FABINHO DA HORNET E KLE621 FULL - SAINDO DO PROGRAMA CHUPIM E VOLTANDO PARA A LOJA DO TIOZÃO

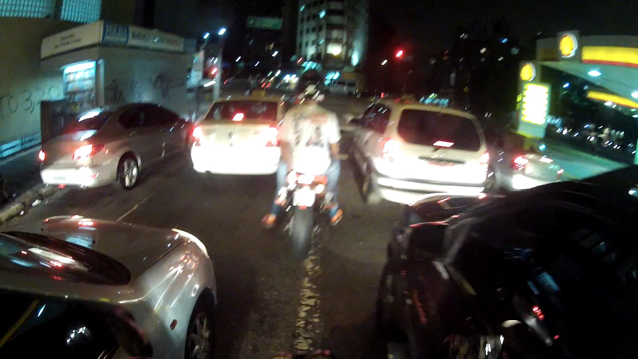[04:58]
Não, brincadeira. Eu não gosto de andar de Hornet de noite, que eu tenho medo. Sou bunda mole de andar de moto de noite. Quer dizer, de Hornet, né? De cargo com a flor, vamos que vamos torando pra qualquer canto. Agora de Hornet, mano. É poucos que tem culhão pra andar de noite, viu?
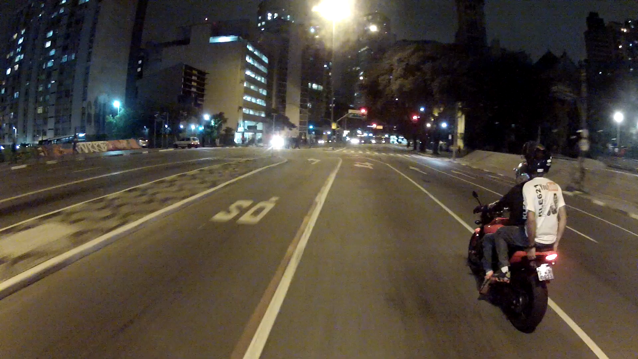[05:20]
São poucos. É isso aí. O pessoal da Guarda Metropolitana aí, provavelmente indo embora pra sua residência.
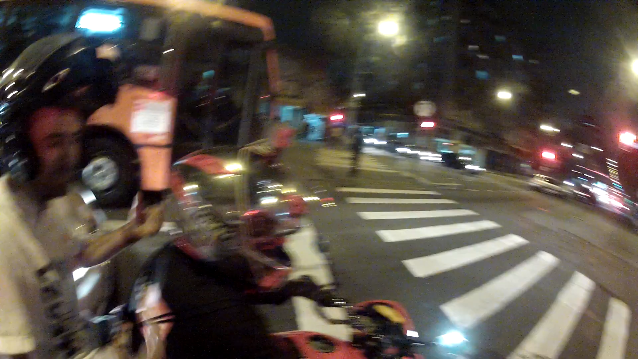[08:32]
É? Nossa, aí. Dá uma olhada no elevado, mano. No elevado, minhocão. Tudo parado, malandro. Deixa eu ver, caração. Peraí, deixa eu ver se eu consigo ver aqui. Peraí. Vamos ver. Esticar aqui o braço. Puta, enroscou o relógio. Desenroscou.
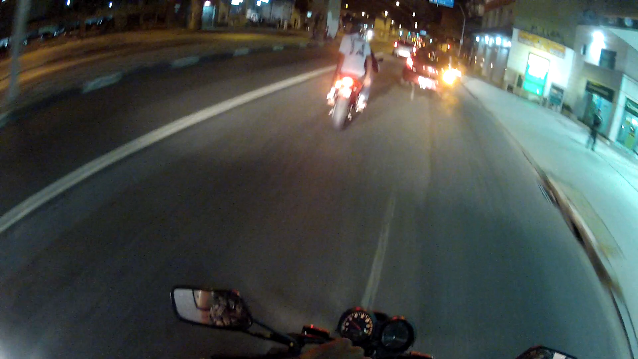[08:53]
Vamos ver. Ô, 7:30 parada. E a galera aí tá.
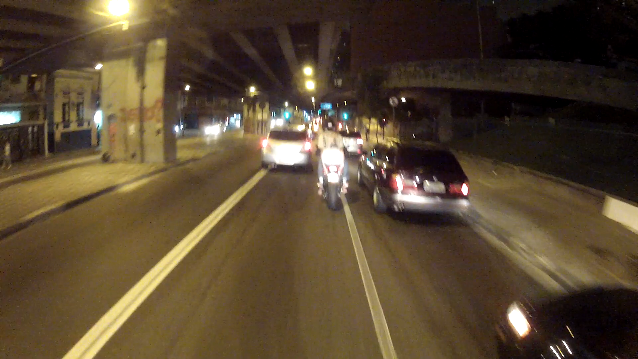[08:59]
Tá que tá. No minhocudo, velho.
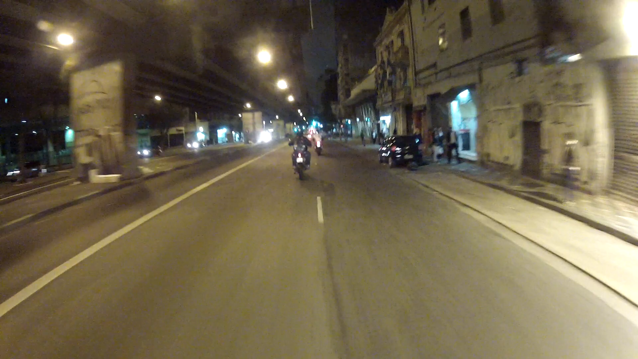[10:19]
Desviou do buraco e me lasquei. Ah, droga, cara. Fui enganado. Na verdade, eu fui enganado. Foda de atenção minha.
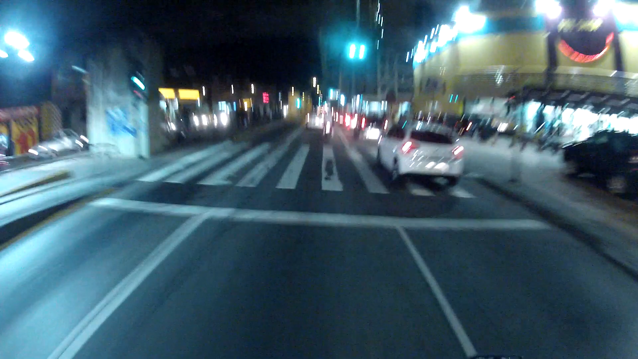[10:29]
Poderia ter visualizado o buraco e desviado do buraco da Hornet. O buraco não é da Hornet porque flasca a moto inteira. É isso aí, rapaziada.
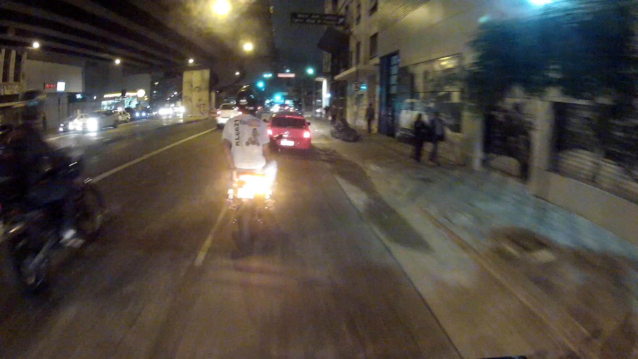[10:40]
Vamos que vamos. Tá tudo em obra aqui, ó.
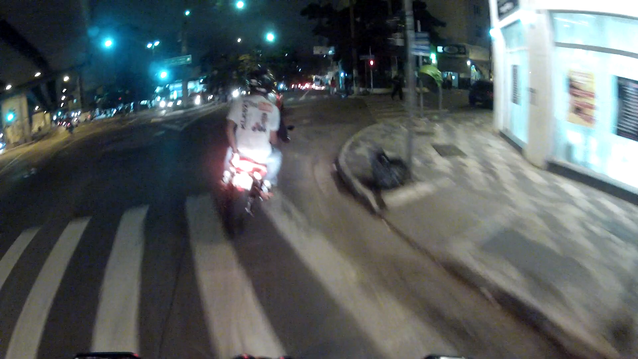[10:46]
Caramba, velho. Esse é caminho novo que eu tô aprendendo, que eu não sabia desse caminho aqui, não. Bom saber desse caminho, porque eu não fazia esse caminho aqui. Eu ia lá embaixo no negócio, depois eu voltava, fazia o S do Senna, eu voltava, subia o café, aí eu chegava. E é isso aí, vamos para a loja do tiozão agora.